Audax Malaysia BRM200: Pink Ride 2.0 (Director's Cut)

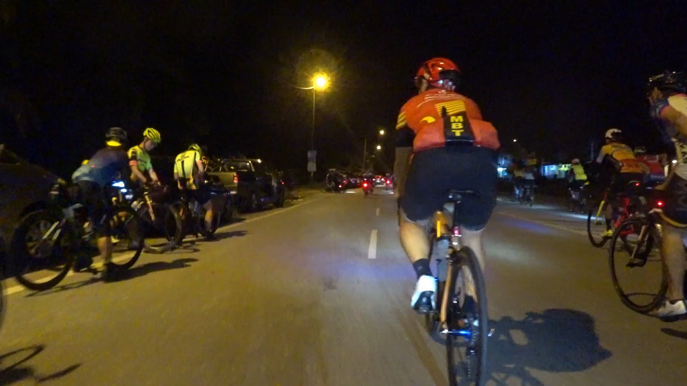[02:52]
Road are also quite brightly lit.
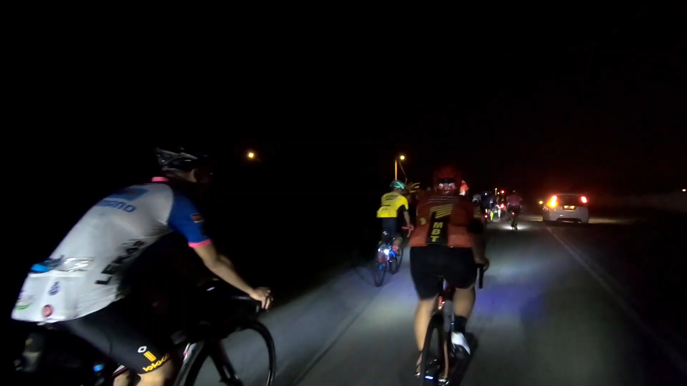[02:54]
It looks dark here. But actually, it's not that dark compared to a lot of the pitch black rides that I've done previously.